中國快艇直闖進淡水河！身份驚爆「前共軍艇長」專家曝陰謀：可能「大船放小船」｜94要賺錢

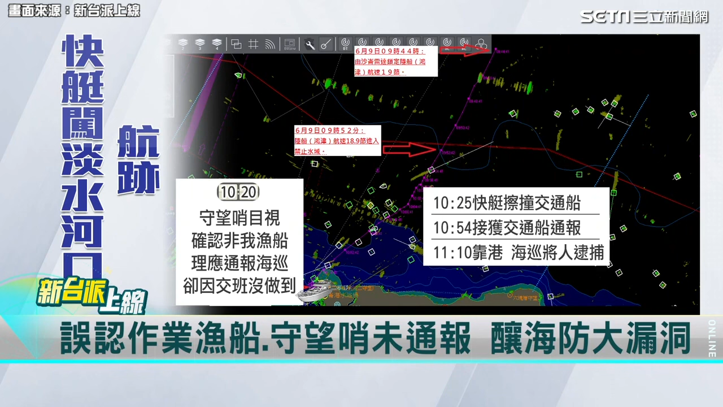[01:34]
5海里而直到10点20分守望哨才牧师确认并非我国渔船零应通报海巡却因叫班没做到直到10点25分快艇擦撞到交通船54分借获
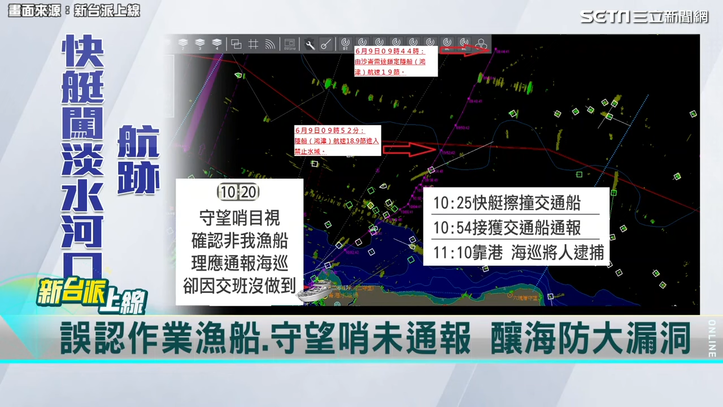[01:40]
交通船通报11点10分快艇扣港海巡才江 人逮捕监控 护士没有立即派艇来拦截登舰中间有30分钟的空障